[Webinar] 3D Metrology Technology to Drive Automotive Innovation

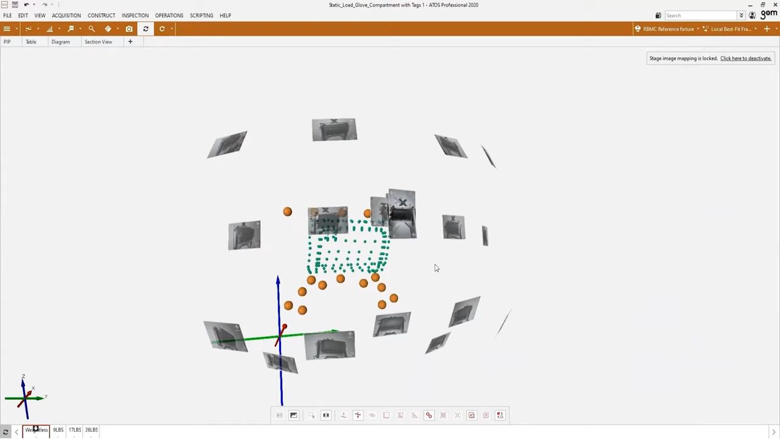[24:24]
stages of the test but let's focus on one of these images to begin our evaluation what we're looking at here is a compartment with no additional weight being introduced which will serve as our baseline to which subsequent measurements will be compared
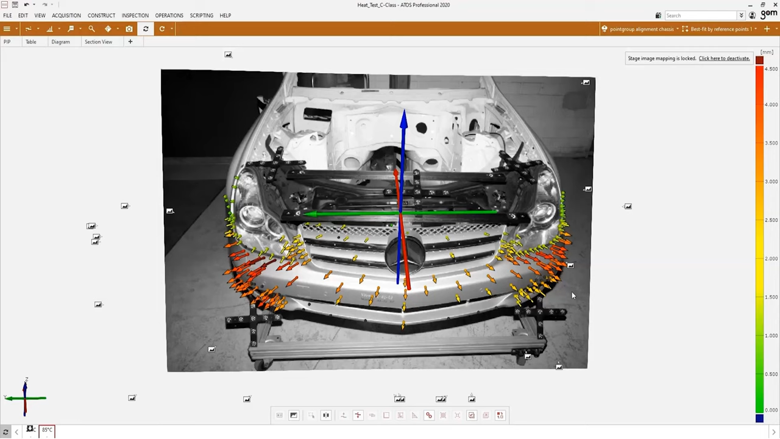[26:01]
entire fascia and in some areas changes seen up to five millimeters in difference we always love finding new and interesting ways to utilize this function and we are certainly open to discussing this topic further if any of our audience members have unique visions on how this can be applied where
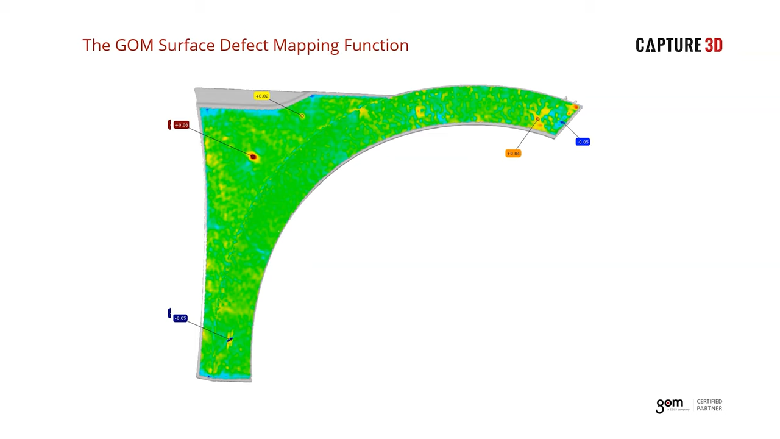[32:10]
curve up until this point we have focused solely on the sheet metal applications for this function let's switch gears and show how it can also be applied to some of the plastic components of a vehicle
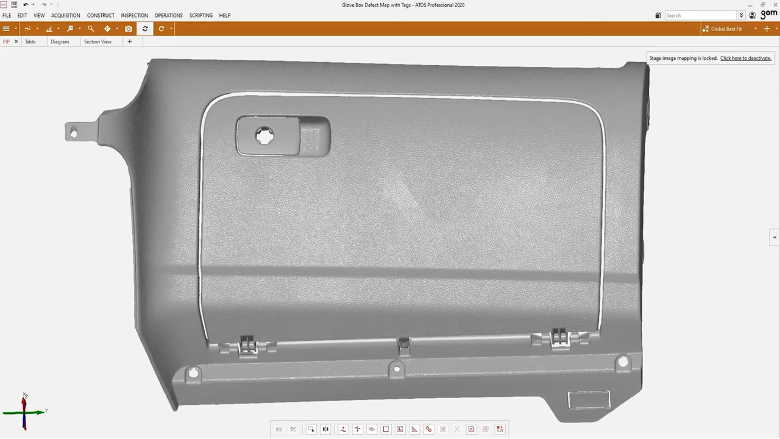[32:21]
sure thing steve here we have an actual data set measured with an atos system notice the high detail definition reflected in the data even including the
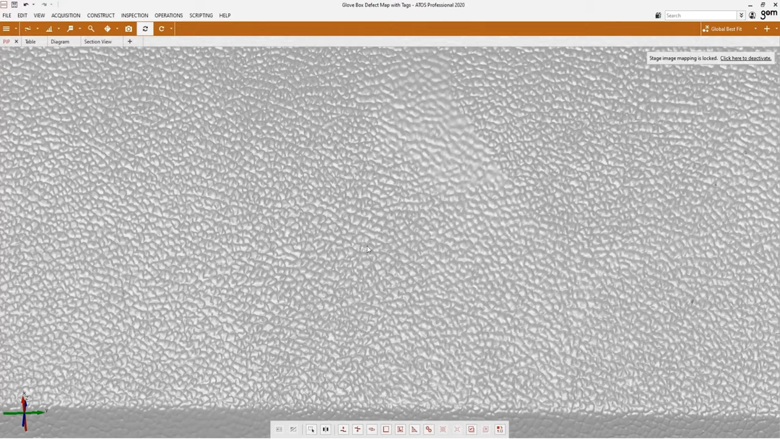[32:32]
graining or texturing pattern common to interior plastic components of the car the first inspection
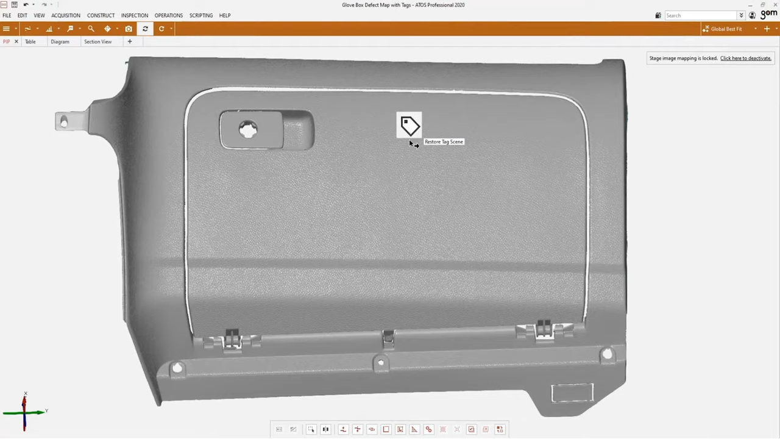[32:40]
i'd like to highlight is an overall surface deviation compared to the nominal cad note that in this example
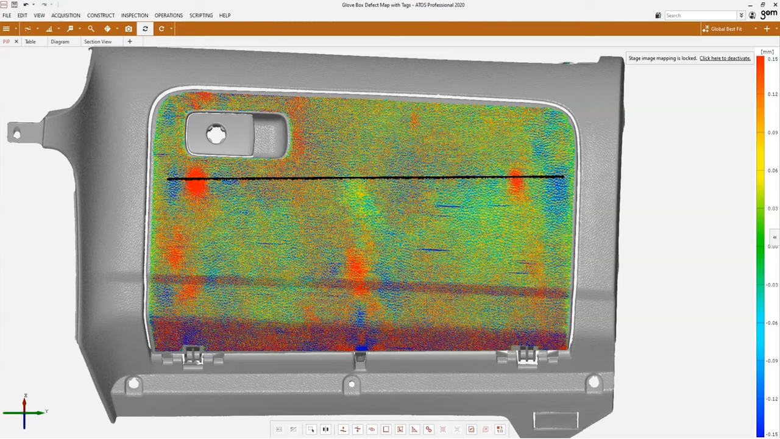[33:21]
initially the defect map treats all of the graining or texturing as tiny defects we can then ask the software to filter out those defects under a certain size no longer factoring in the intentional texturing of the door surface once the filtering process is completed our surface irregularities are much more easily observed
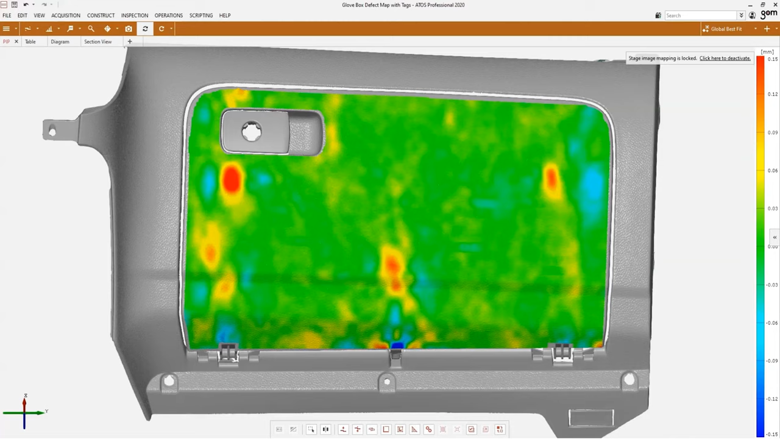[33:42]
while some defects are not as severe as others the color shading can be adjusted to isolate strictly depressions and bulges that could be considered problematic
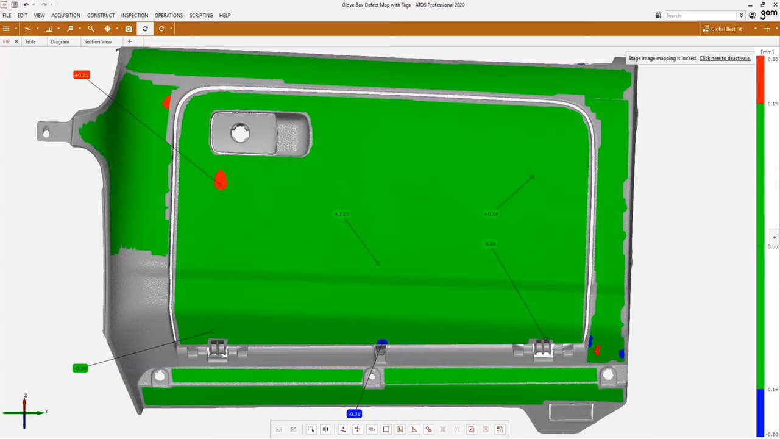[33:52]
with these results we can begin to do some root cause analysis looking closer at the most significant defect on the panel and taking a peek at the back side of the part in the picture in picture view we can see a molded in feature at the same location providing some evidence of what is
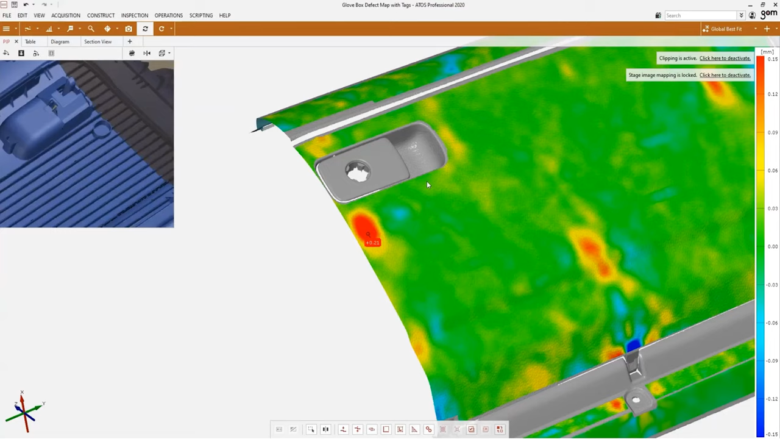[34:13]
likely causing the bulge on the visible side of the door to summarize the surface defect topic the atos software is an extremely flexible tool that can be used for not only comparing to cad and looking at dimensional and form deviations but can also be used to examine the part in much higher detail or at a micro level
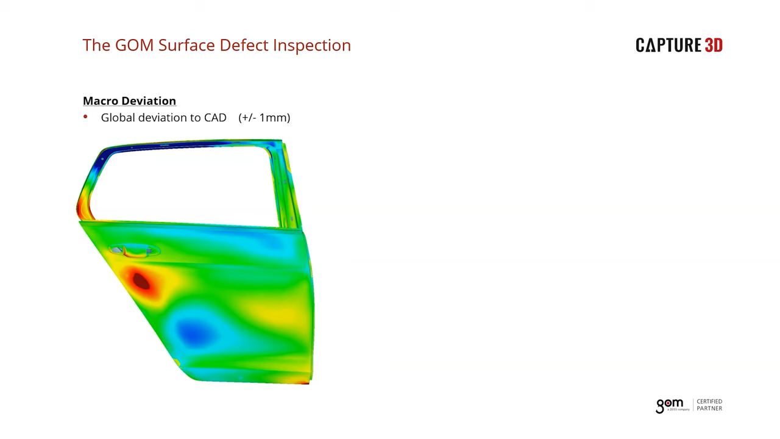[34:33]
the gom approach is fast thorough repeatable and fully traceable we know that we've already